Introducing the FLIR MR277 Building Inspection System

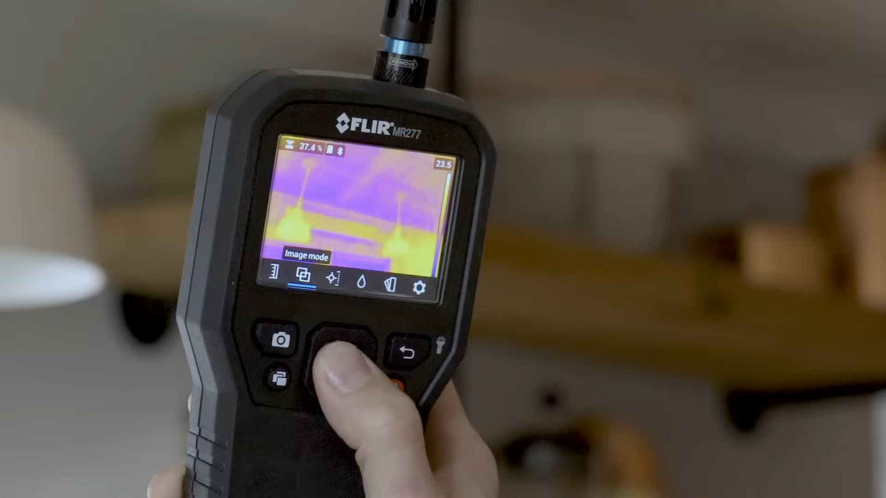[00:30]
The MR277 also features FLIR MSX technology,
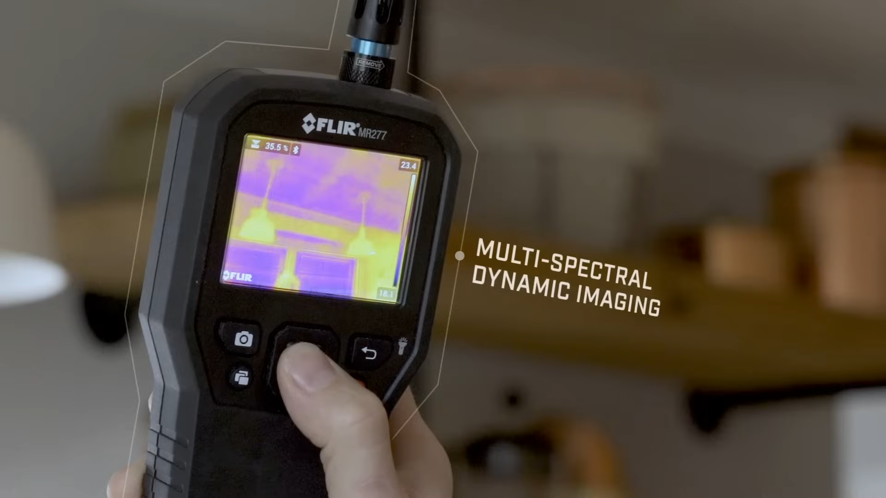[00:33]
which embosses physical details on top of thermal images,
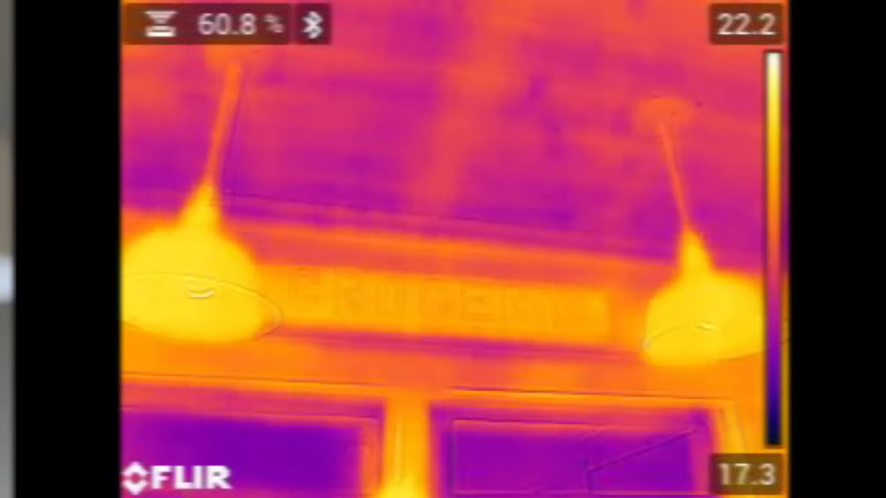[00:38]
giving you perspective to identify the exact location of problems.
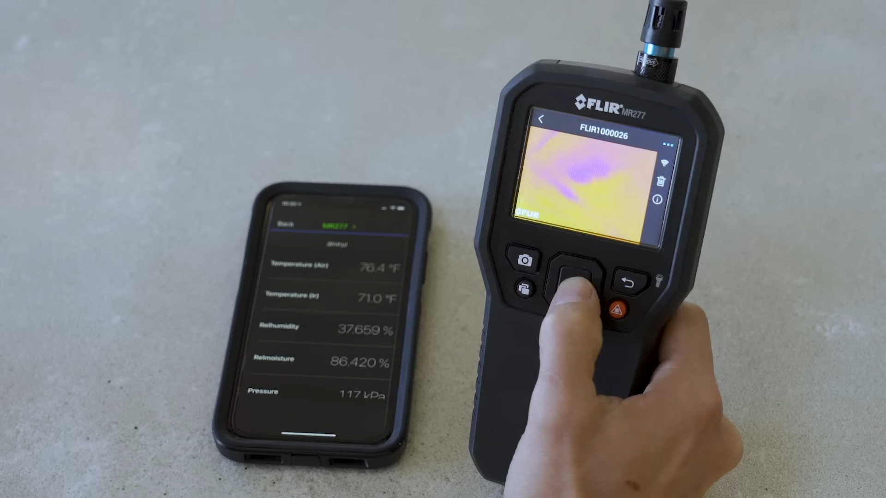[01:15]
With Bluetooth connectivity and FLIR tools, you can quickly complete reports anywhere to accelerate remediation.